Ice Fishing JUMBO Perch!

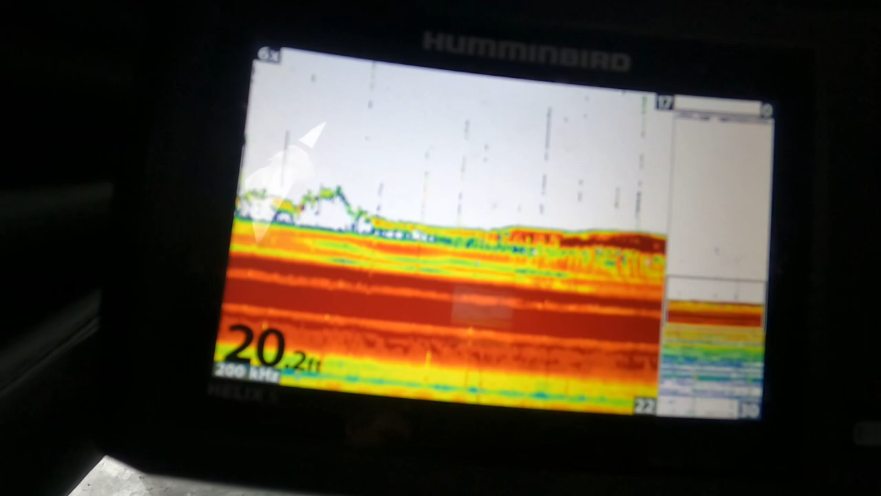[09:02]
On screen: depth 20.2 ft
They're down there. Playing a little tight-lipped, hard to get right now, but...
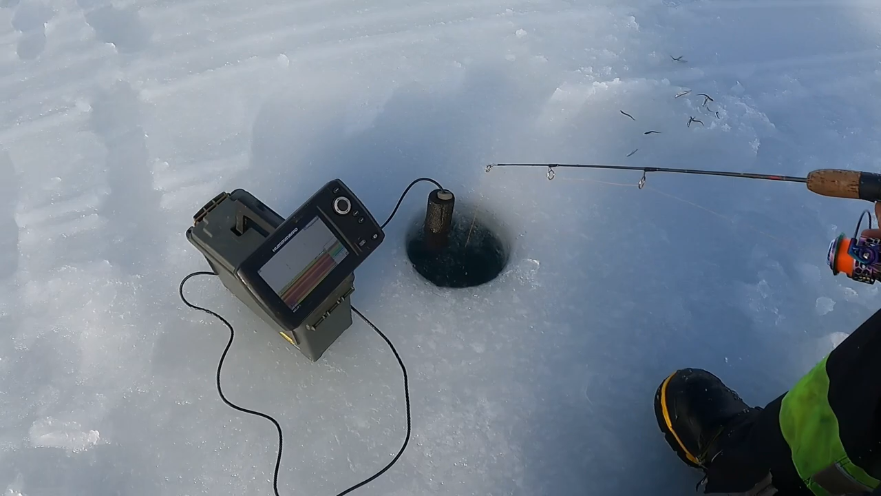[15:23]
Oh, you're marking some fish anyway.
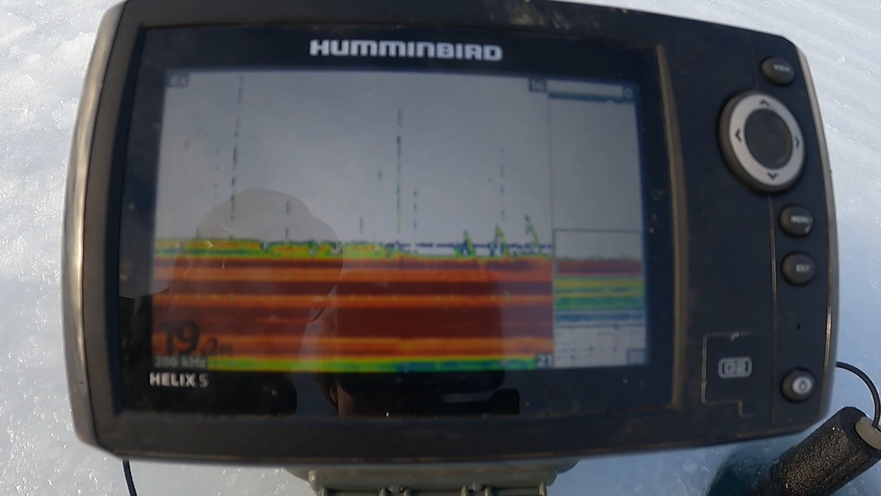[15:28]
Let's see a big old swing and a miss. Yeah. The Dion special.